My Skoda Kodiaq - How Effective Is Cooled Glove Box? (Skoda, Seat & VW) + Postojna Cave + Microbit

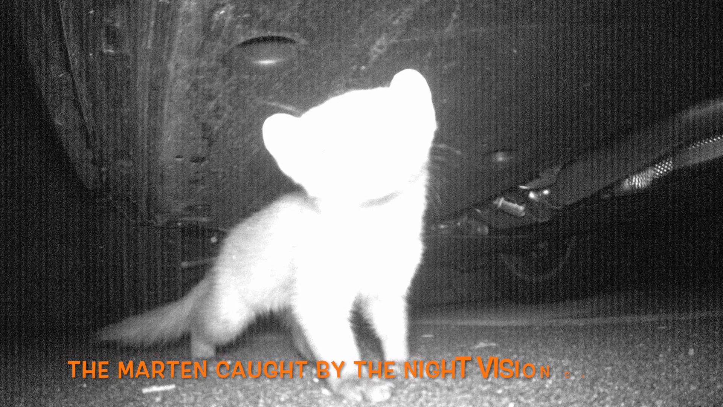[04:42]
These little devils are biting inner parts of the car.
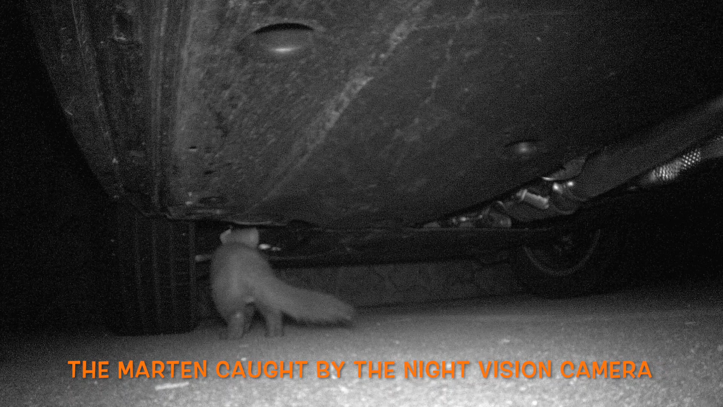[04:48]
And my friend tried many things to get rid of them.